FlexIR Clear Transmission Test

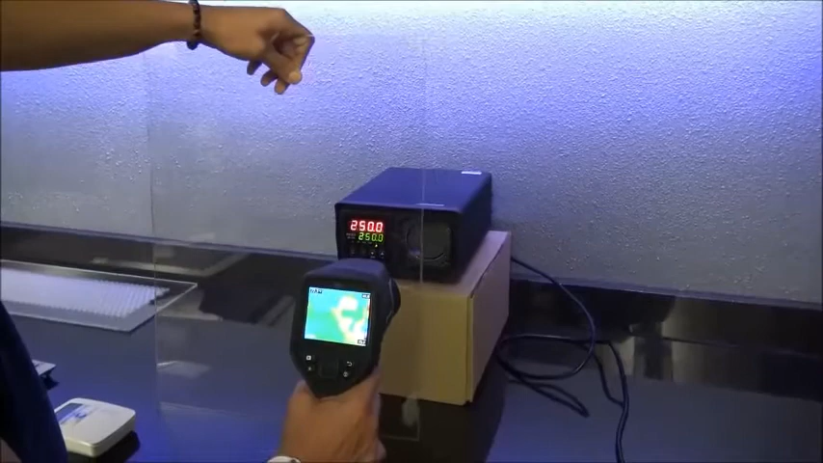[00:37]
However, Lexan is not an infrared transmissive material. As the Lexan passes in front of the IR camera, it blocks transmission completely.
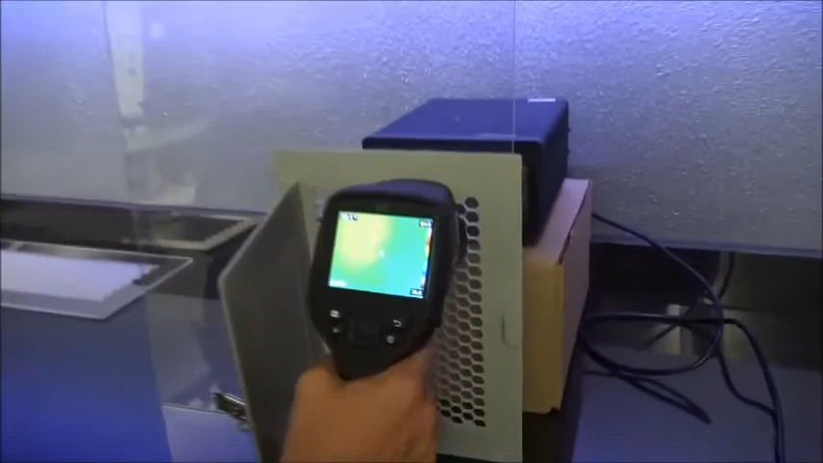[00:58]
Flex-IR Clear is made from a UL-approved plastic and is machined with a hex pattern that allows infrared energy to pass through.
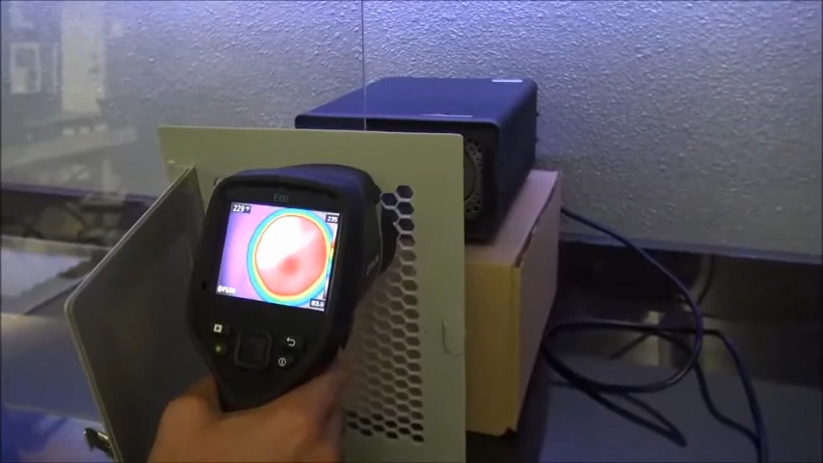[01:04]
The Flex-IR Clear is still IP2X touch-proof with holes slightly smaller than one-half inch,